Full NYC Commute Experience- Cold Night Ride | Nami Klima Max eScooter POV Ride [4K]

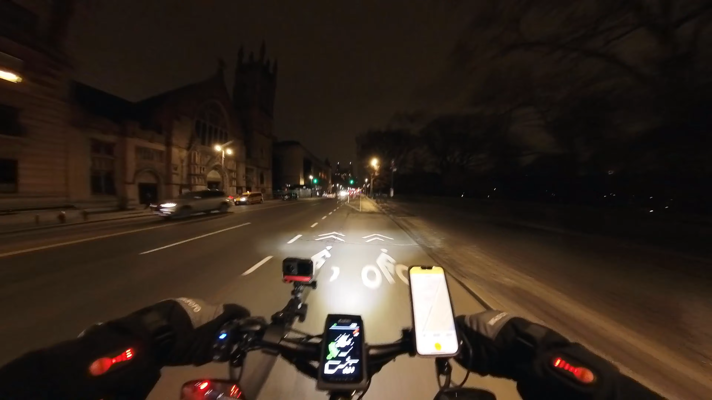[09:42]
I'm also curious to see if I can see any type of progression within my ability to make content. So, oh man, let's see if that gets easier. Let's get out of here. Oh look, American Museum of Natural History. Is it American Museum of Natural History? No. Which one is this? I think that is the American Museum of Natural History. Nice.
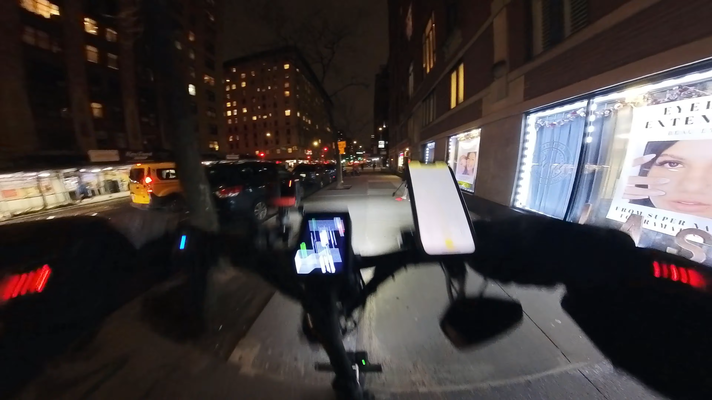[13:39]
This next part of the trip here. It's going to be pretty dark in there, so I have the lights down here.
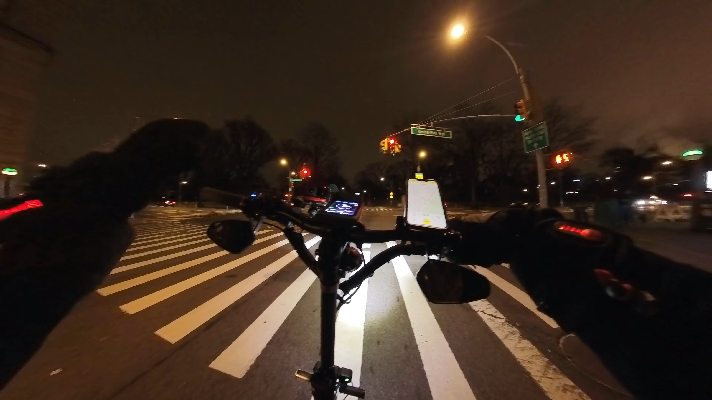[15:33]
because Central Park occupies a big chunk of the middle of New York. This will help you kind of get to and from the west side and the east side without having
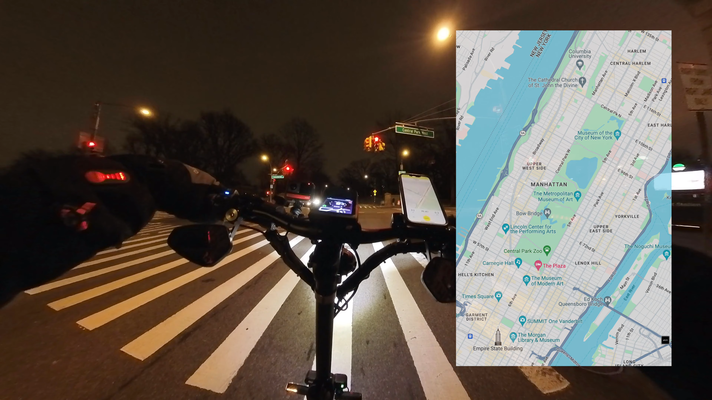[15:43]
to go all the way up north and all the way up up south of the park. Close my visor there a bit more, and I don't want anything flying into our eyes here. There we go. Nice. And we're off.
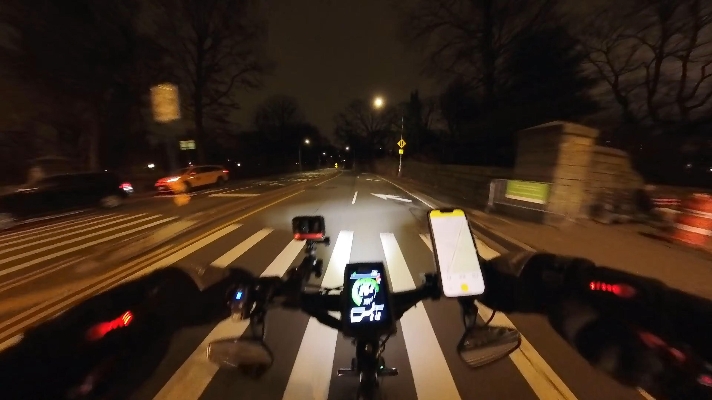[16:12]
Yeah, so it's not like a scenic Central Park tour that we're doing right now. This is literally just us blasting through these high-speed roads that cut across. Just got to be careful of the cops here on the right.
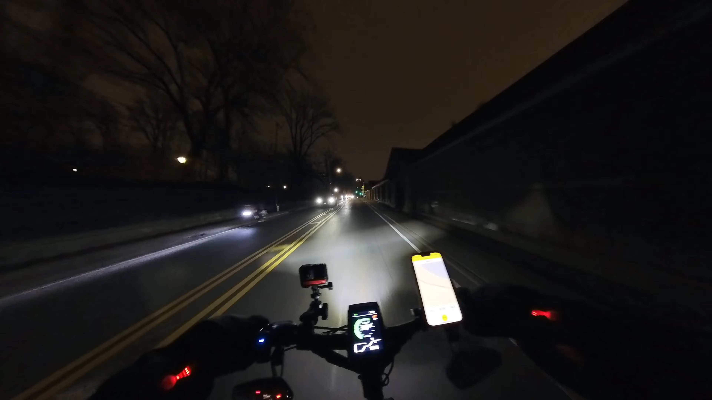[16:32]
Da-da-da, hello, officers. Nothing, nothing. Usually they like to kind of hang out here on the right side, so it's okay. We are flying. Whee! Oh, man, this is incredible. I'm so jealous of y'all that have this type of road that you normally are able to navigate. This is so much fun. Ah.
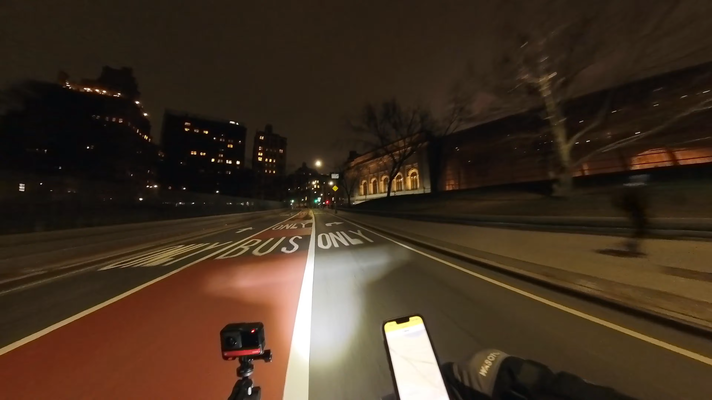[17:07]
Oh, look, another museum.
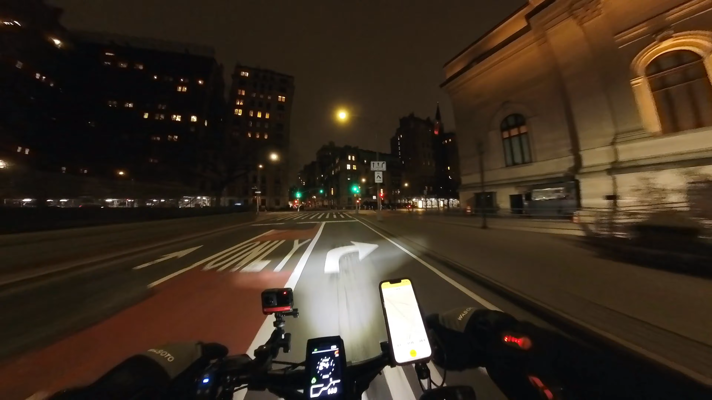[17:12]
I think that's the Met, aka the Metropolitan
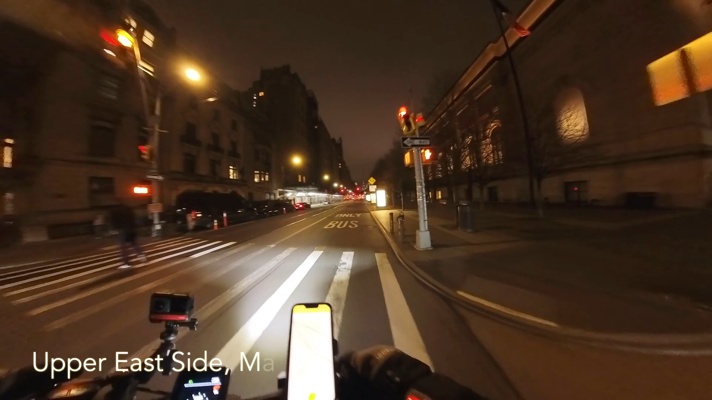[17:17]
Museum of Art, right there to the right. It's pretty cool, huh?
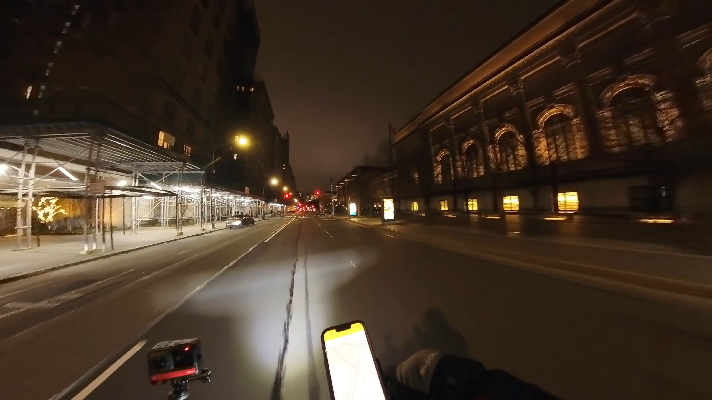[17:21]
I always forget that these are here. We cut through here last time when we were with the Super Squad. Actually, we used those traverses when we're with the Super Squad to get to the west side. There we go, the Met.
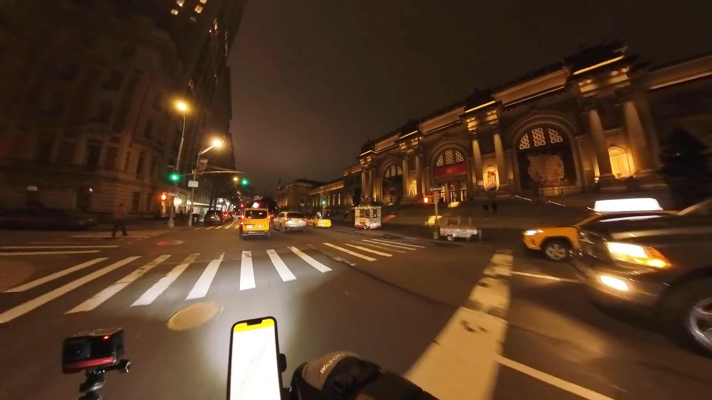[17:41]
Yeah, super cool. Okay. Now we gotta kinda make our way to the west side, the east side, so that we can head down to the 59th Street Bridge. Currently, we are on 80th Street. I wonder, maybe if I turn here.
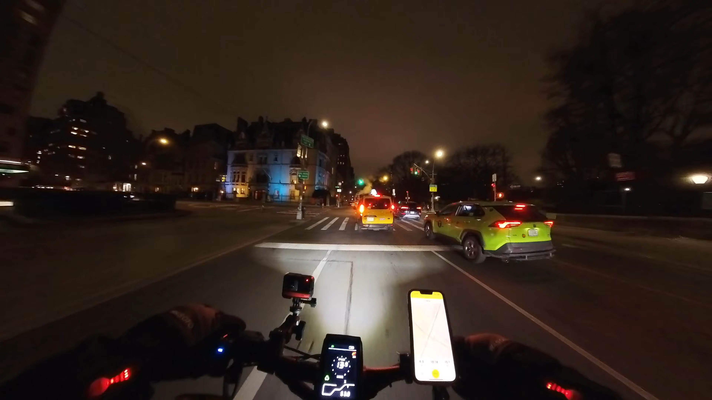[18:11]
Ooh, what's this? Someone's house. That'd be a cool house. Yep, see daisy. But like I was saying earlier in the video, I may have a solution as far as being able to record in inclement weather. There's some type of a voice recorder
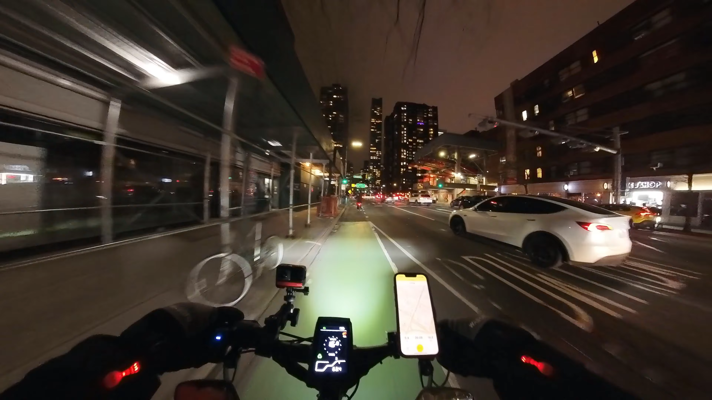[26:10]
let me know in the comment section down below. Or if you just want to say hi, you know that I respond to all of my comments. So let me know. Oh, what's going on here? Popo, police? Police? Okay. Police. Why is a squad car? Well, I'm telling you, they're coming after these crazy people here.
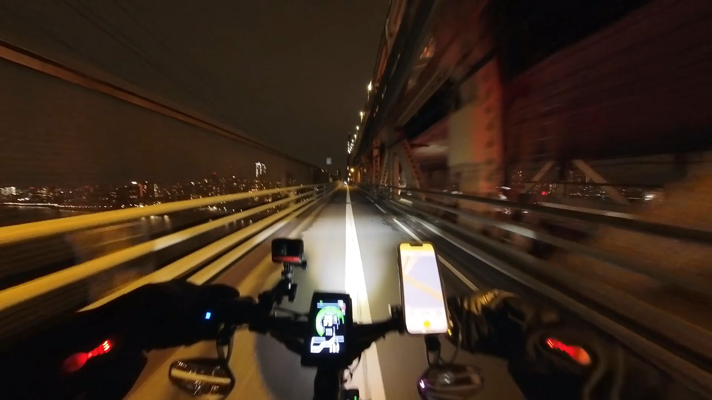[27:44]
So let me know and I'll see you guys on those videos. So just make sure you turn on that bell notification. It'll notify you. But with that out the way, we are back on this. What the heck? It's so dark. I guess thank God for that 4,000 lumens of lighting, huh? Jeez.
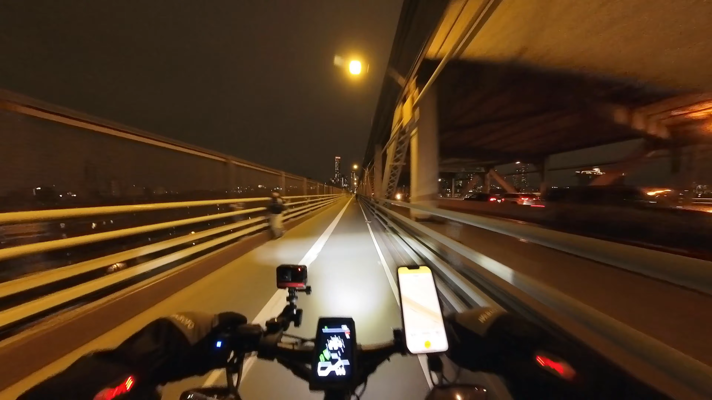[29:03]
Nice. Maybe I should break the wind for him here. No, it's okay. I'll just go around him. Yeah, this evening ride, I mean, I guess that's the plus of getting out of work later, getting out of the office after 7. This is nice.
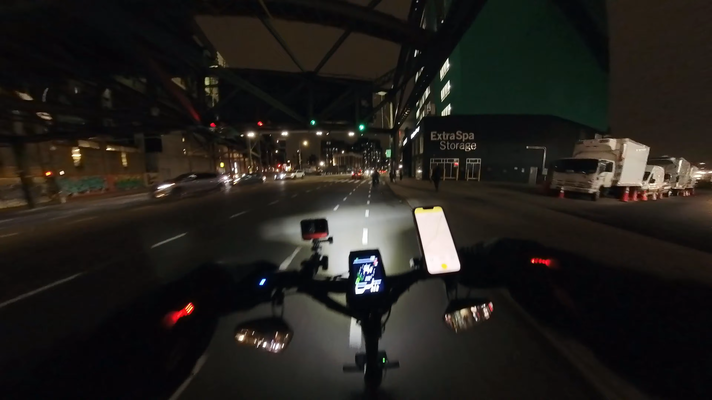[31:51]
wifey date. Our next date with the wifey. And you can get like a couple's massage. This guy blocking the bike lane. Oops. Metal plates. Here we go. We start using the most disrespected bike lane portion in Queens here. Nice.